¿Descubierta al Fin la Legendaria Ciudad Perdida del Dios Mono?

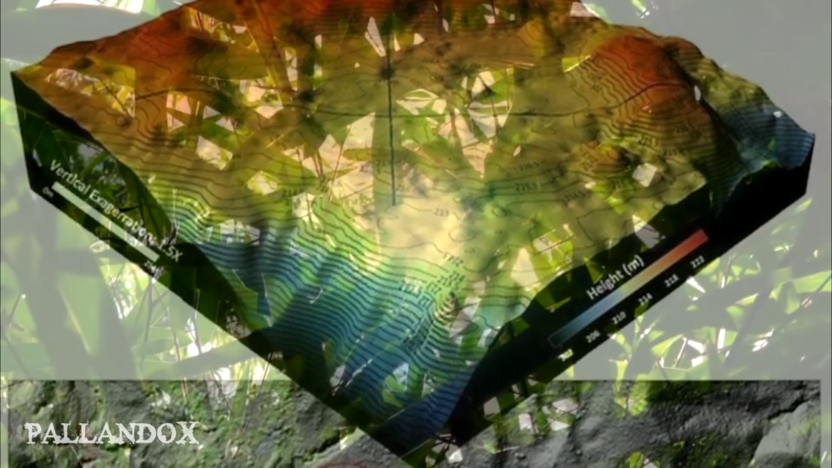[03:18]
Los arqueólogos, con la ayuda de la tecnología láser lidar, crearon un mapa donde se veían extensas plazas,